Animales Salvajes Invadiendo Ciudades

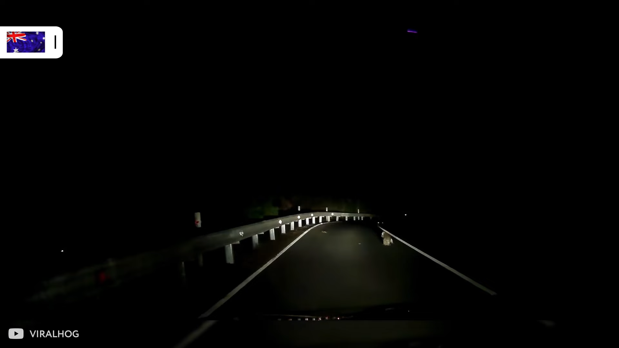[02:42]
El koala, según me pareció, se sintió confundido por los faros y vaciló un poco. Luego giró 180 grados y corrió de nuevo hacia los arbustos.